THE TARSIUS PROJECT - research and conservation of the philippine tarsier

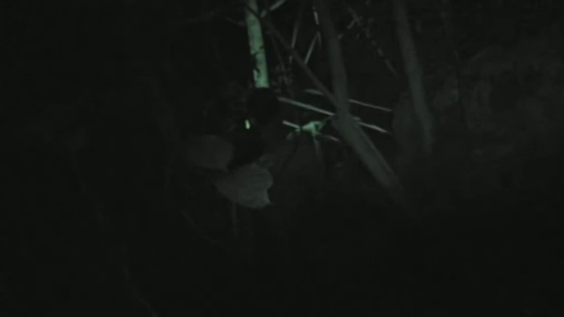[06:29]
The measured position is marked according to points in the forest. The position and movement of each monitored animal is then put into the map. According to it, we can then analyze the home ranges of the Tarsiers, their overlap or changes.
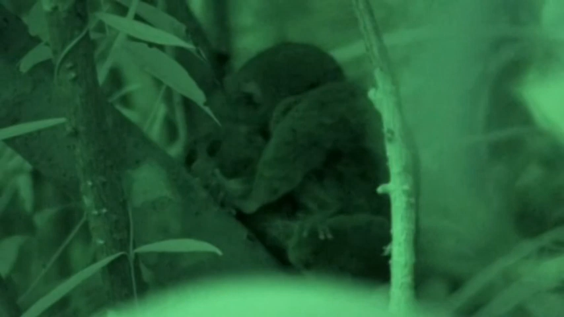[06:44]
We can also get information about the social lives of Tarsiers in their natural environment.
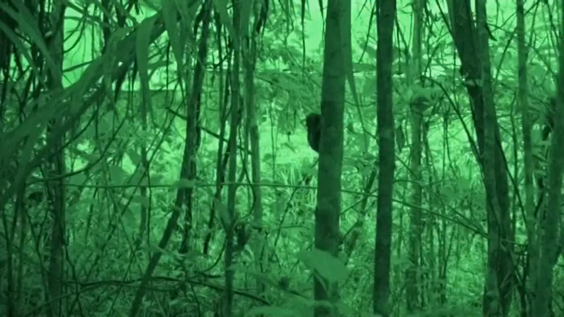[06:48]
A part of our research is also recording vocal communication.
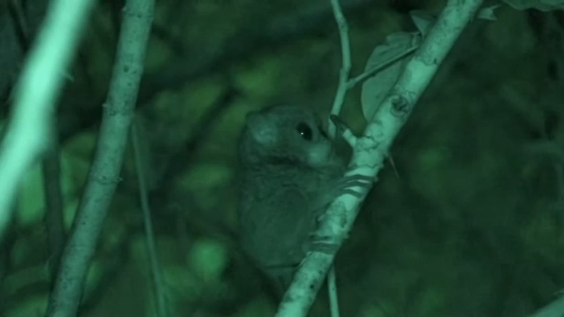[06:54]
Because of their nocturnal lifestyle, acoustic communication is very important for them, apart from the scent marking that they do regularly to mark their home territory.
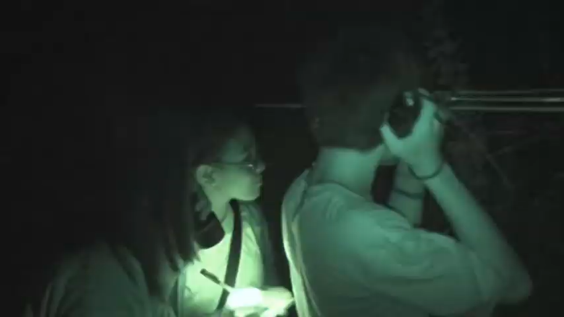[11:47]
Because of the nocturnal activity, the fast movements in the dense vegetation,
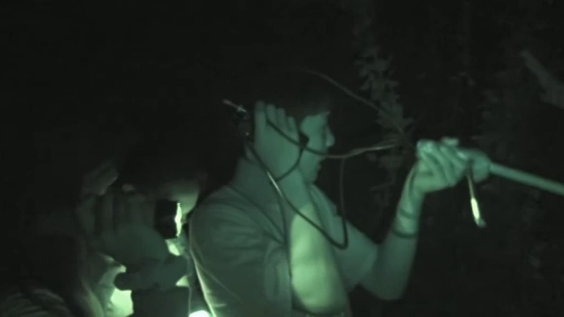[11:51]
and the lacking reflective layer in the eye, Tepetum lucidum,